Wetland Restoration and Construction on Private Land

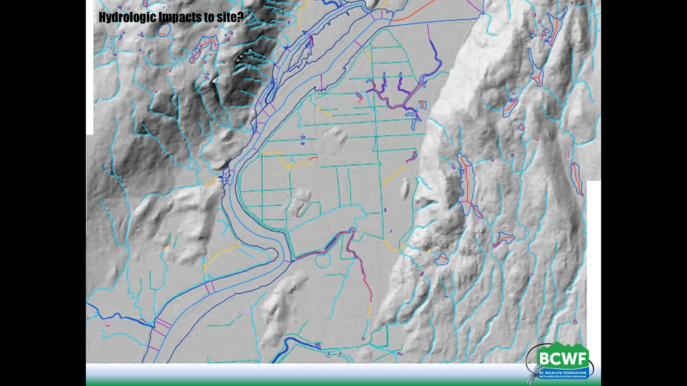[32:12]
People only put ditches in the ground where there are surface water issues. And where there is typically surface water is where you would have found wetlands before. So finding ditches for us is a good thing. It means that these are a good site to restore. This is a hillshade and a river layer from the Pemberton Valley.
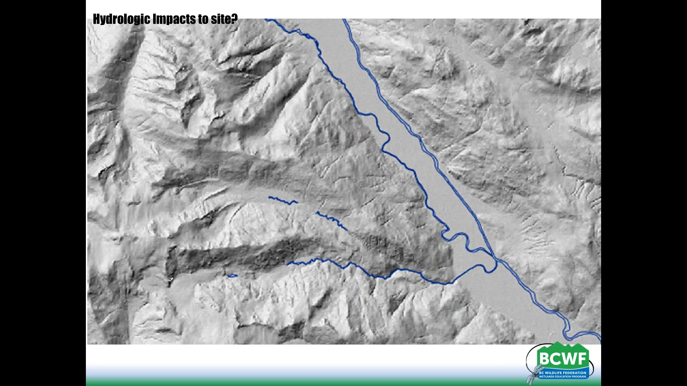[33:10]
So certainly it's most likely that any work between those two rivers could be deemed as a restoration project. When you're on the ground, certainly you're looking for evidence of drainage.